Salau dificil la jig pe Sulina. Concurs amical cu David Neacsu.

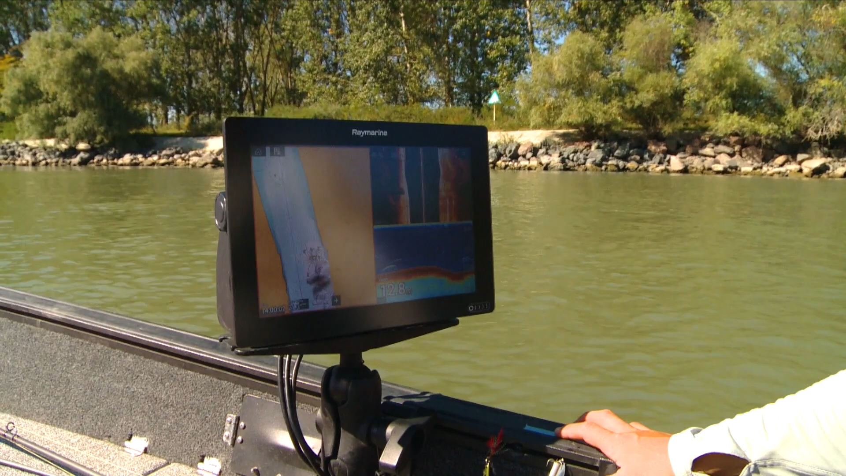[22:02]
Așa arată un șalău de 5-0. Aici o să vedeți că mai devreme am trecut de un epiu. Și-n general, cam genul ăsta de locuri îl căutam astăzi.
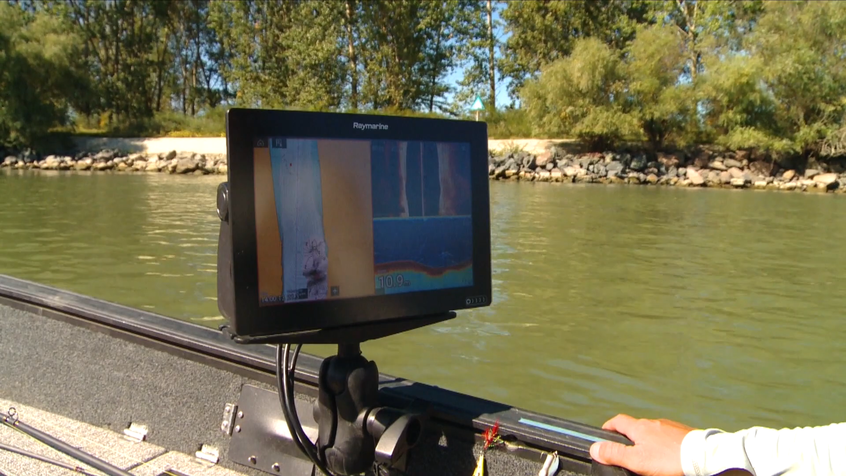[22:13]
Epi-uri unde apa scade brusc. Veți vedea imediat unul. În acest gen de loc.
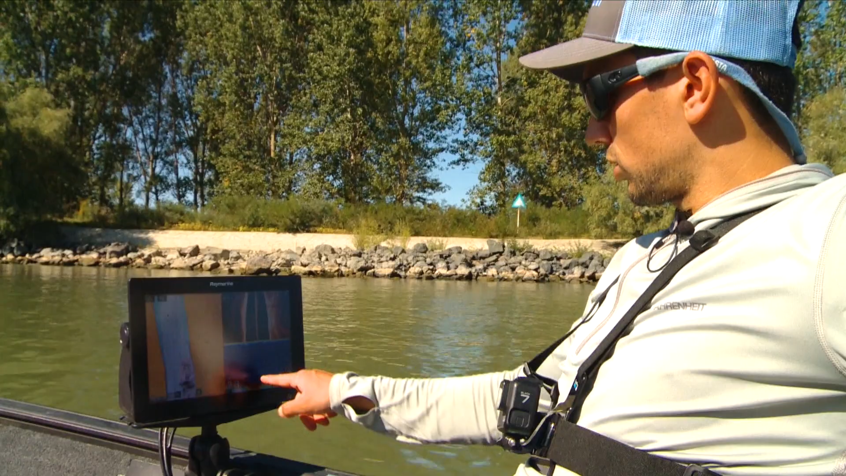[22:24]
Vedeți aici, din 8 metri, din 12 metri chiar, se văd și o grămadă de pești. Inclusiv pe side-imici, cât și pe sunar. Pe 2D.
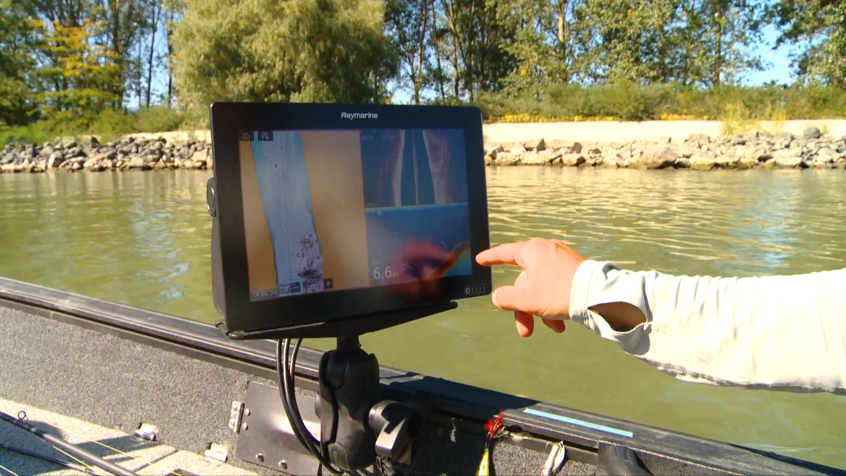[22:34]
În 12 metri, urc în 7 metri. David confirmă că e bine.
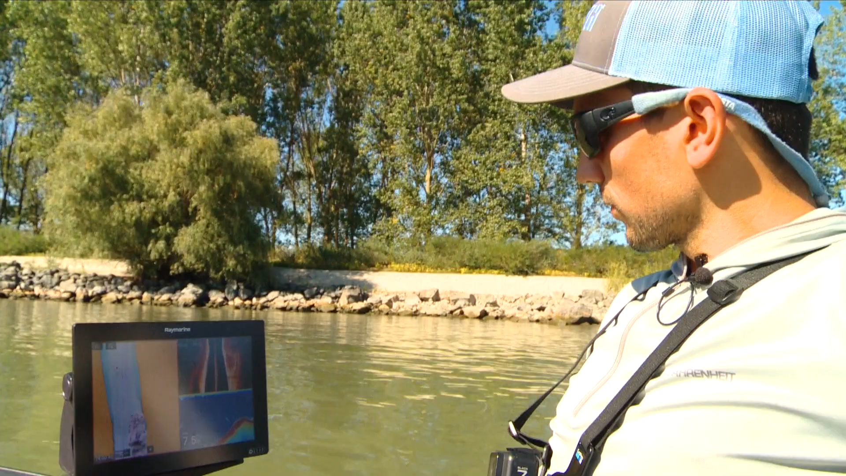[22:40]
Noi ne poziționăm, sau cel puțin astăzi, ne-am poziționat tot timpul deasupra lor, fiind mai ușor abordabile, în așa fel încât să agățăm cât mai puține înăluci.
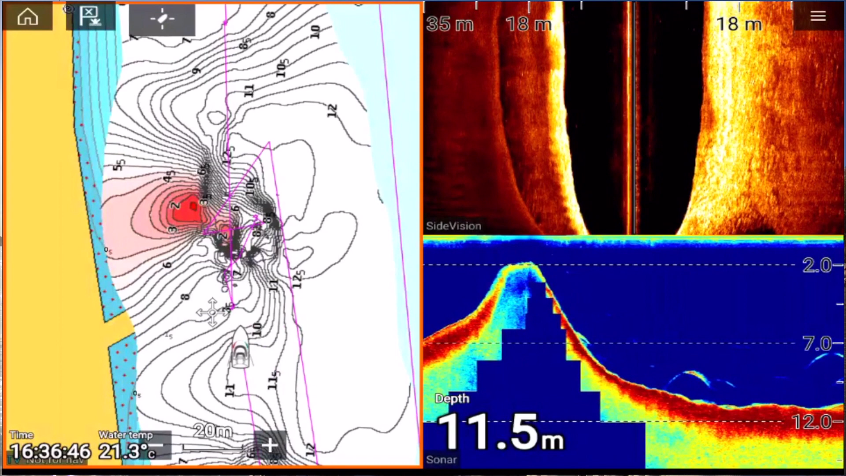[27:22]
On screen: depth 11.5 m, water 21.3°C
Unde găseam epiuri. Mai mergeam vreo 20-30 de metri și lansam cât mai precis pe ele. Pentru că dacă am fi lansat după ele, agățam foarte des nălucile și nu prindeam șalăi, bineînțeles.